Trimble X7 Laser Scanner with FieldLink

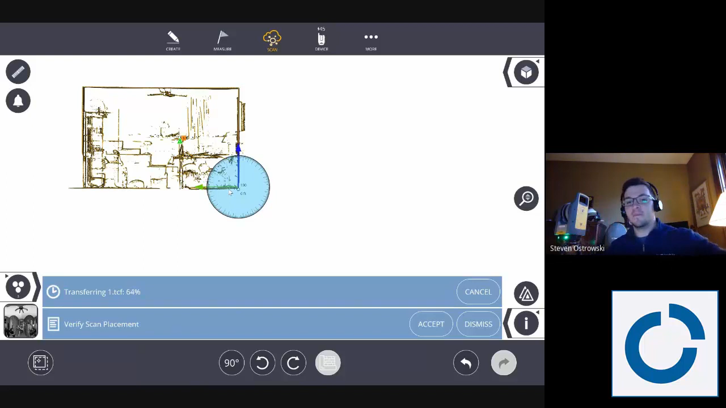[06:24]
But now my corner of the room which is right here, so the scanner is not even going to be able to see the corner because I am in the way, is going to be my 00. I can hit accept and I am ready to go collect some more scans.
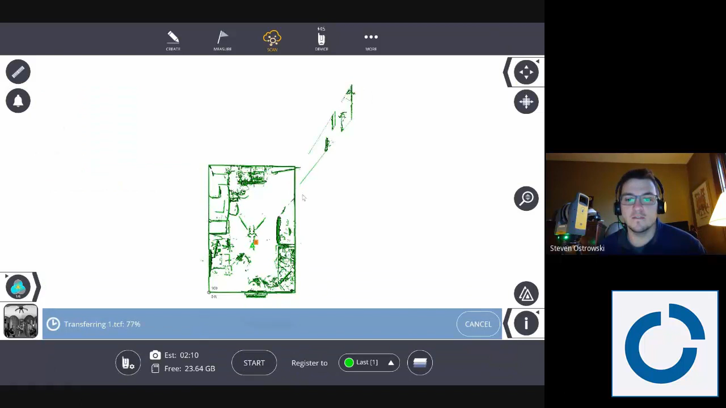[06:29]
Typically we have different ways to view it, but this is kind of what the scanner captured.
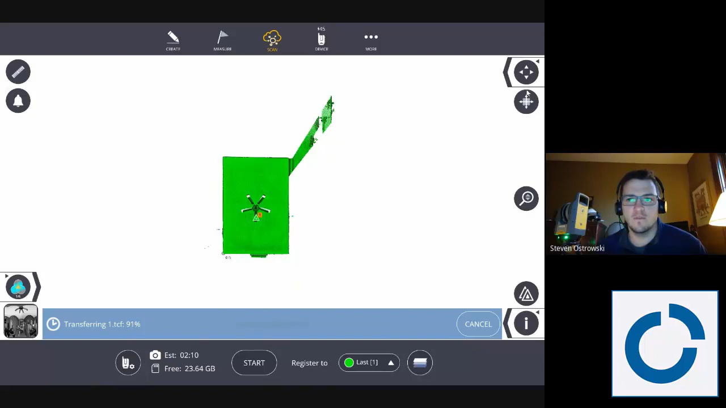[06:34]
I am going to pick up the scanner and move it. So here is that 00 point which you can see.
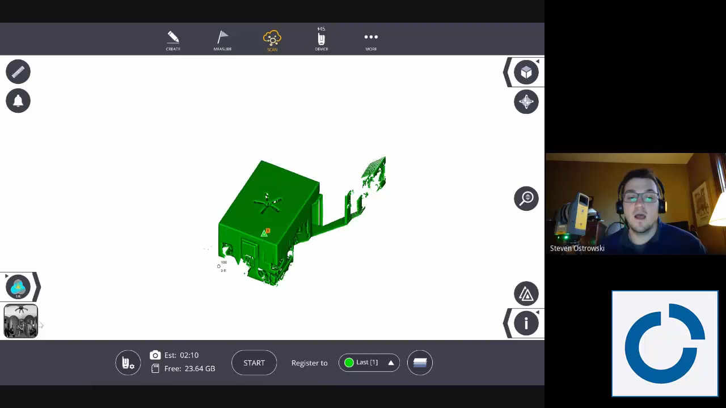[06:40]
And then I am going to collect another scan so that it can kind of capture throughout the house.
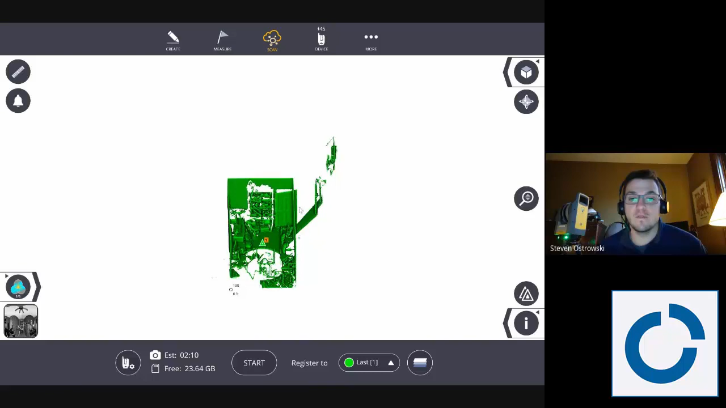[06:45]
So give me one second to pick up the scanner and move it.
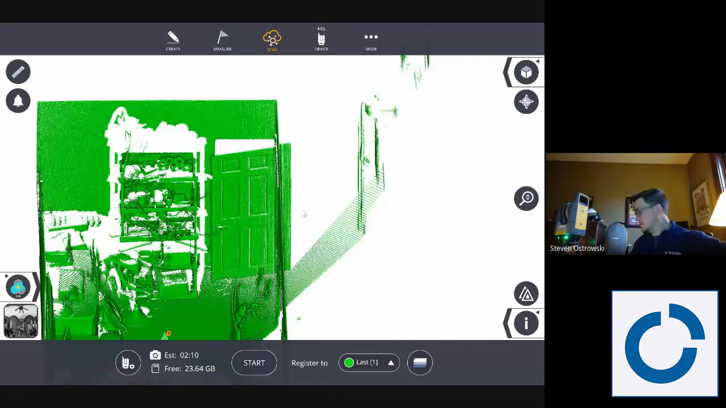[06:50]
You can see I just move it to a doorway, that is kind of how you do scanning on this part. You can see some of my QR codes up there which I will be showing in a later video after we make the model to align it with those, but you move it throughout the house. Just how far can you go in between a scan?
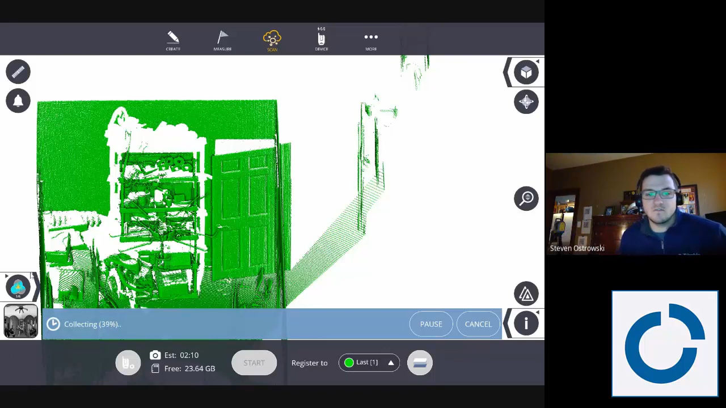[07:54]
That will take a little bit more time but it is not time coming off my back because it just processes on the tablet by itself to export out to whatever format I need it in. Once it is aligned and I collect all that, I can do measurements within the program and actually look to make sure it is capturing everything.
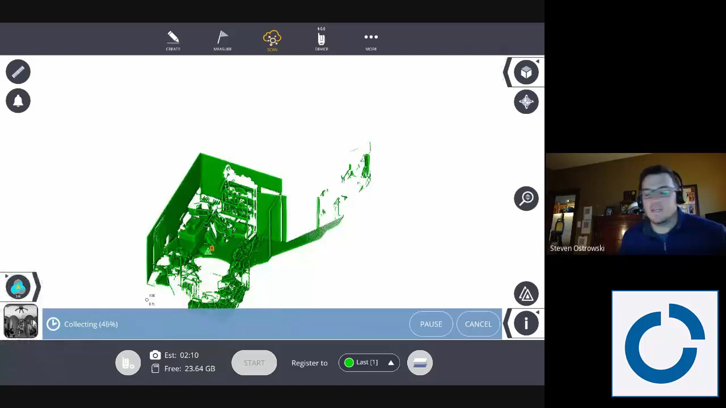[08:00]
It is taking images but that will usually colorize on the end, but this is kind of what the station view looks like.
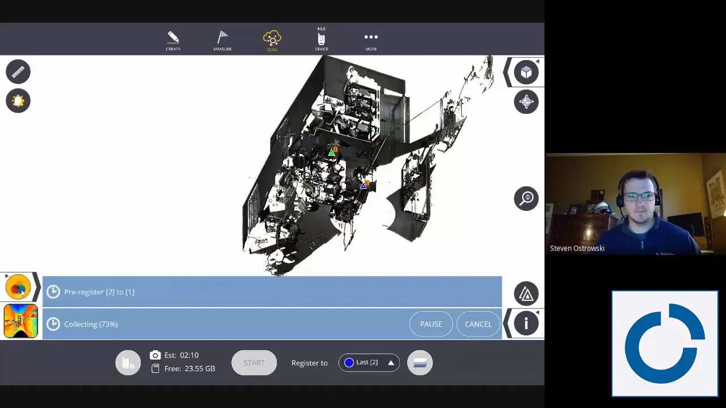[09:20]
So I am going to change the color one more time so that we can see the two different scans in two different colors.
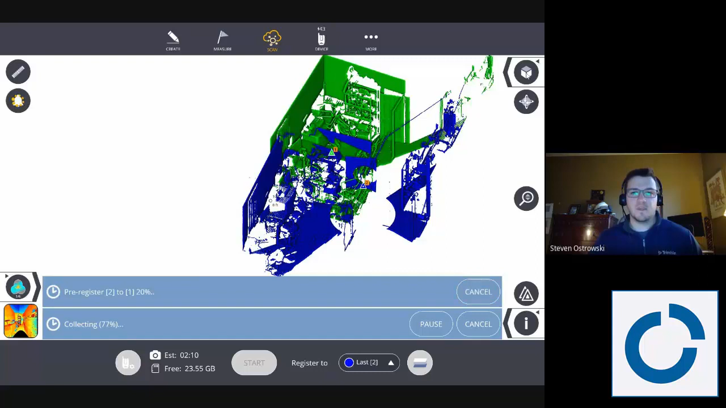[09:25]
So here is scan two and there is scan one and then they are going to try and fit together as best as they can on top of each other.
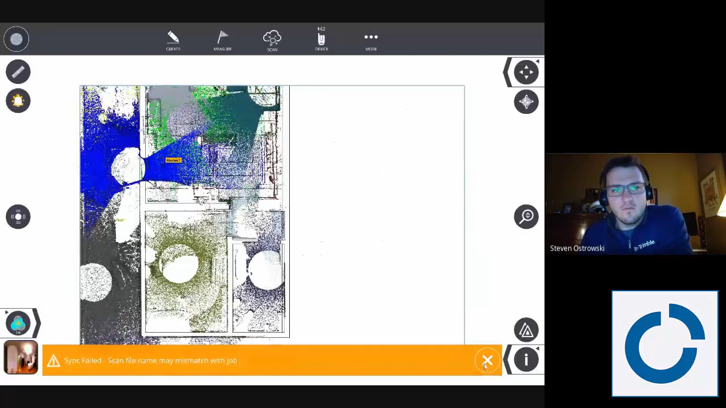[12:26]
You can kind of see a good overall scan plan here as we go through here. What it looks like to bring all that data in.
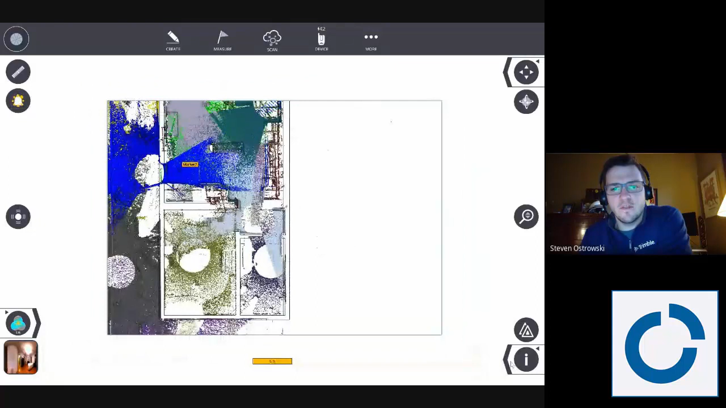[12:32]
And this will be what I actually will bring back in to my CAD programs to start to design.
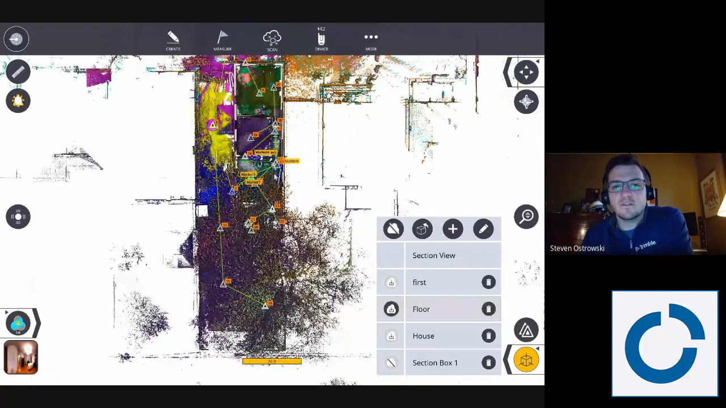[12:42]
So, you can start to see I have a basic model there. And I'm going to show you how I created that.
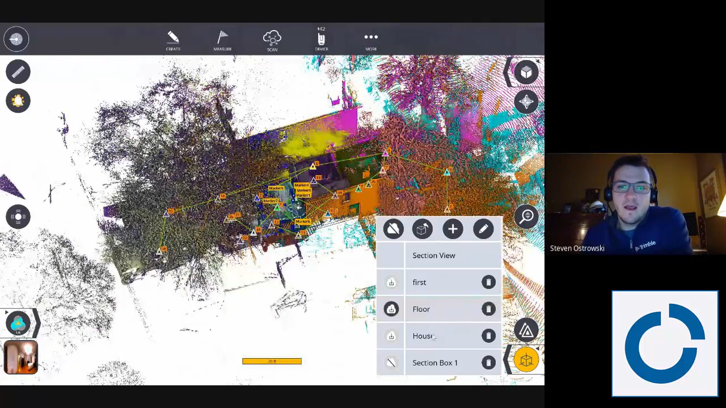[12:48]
But again, if I can do this little section view, it's only going to send that data there as well.
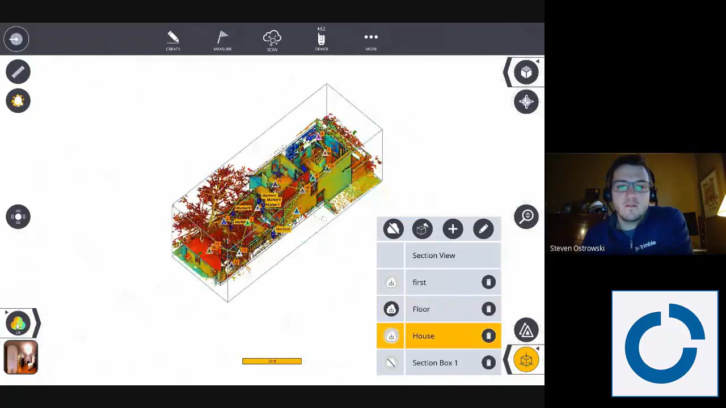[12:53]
I have different ways to view it, but this is kind of a nice way. And I can even colorize it after I'm done.
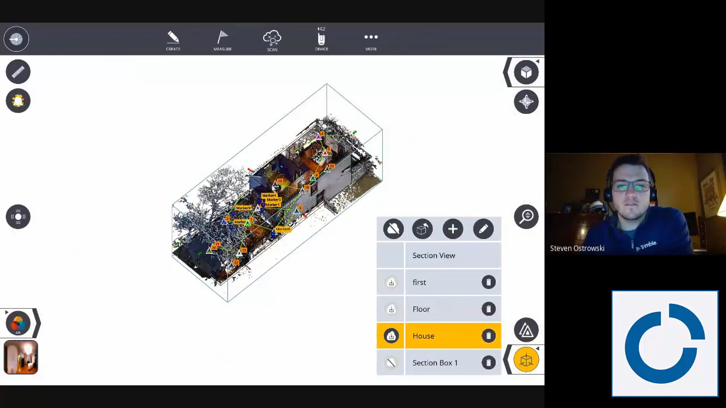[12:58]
So, you can start to see what that scan data looks like.
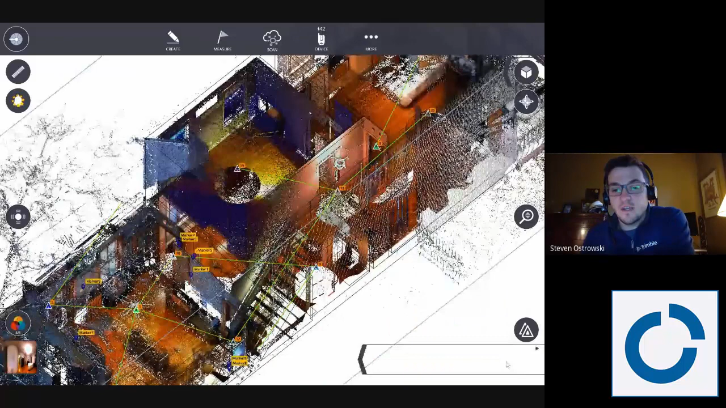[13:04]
You can also see I have currently existing a model that I've created and I'll create another one in those different programs and show you what that looks like and how to do that.
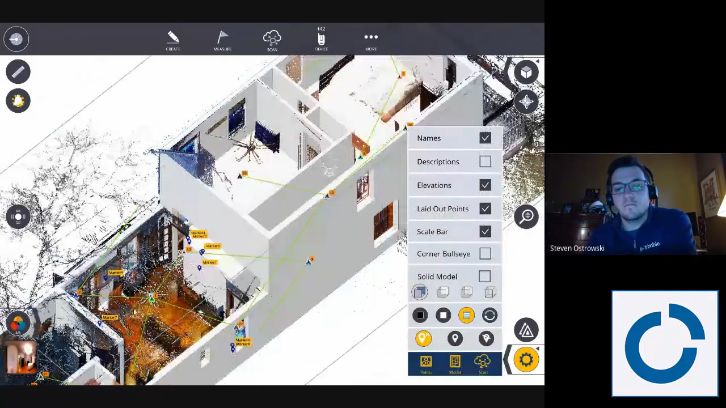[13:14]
I'm then going to add in my new kitchen and show you, I guess, what the plan is there to design that new kitchen.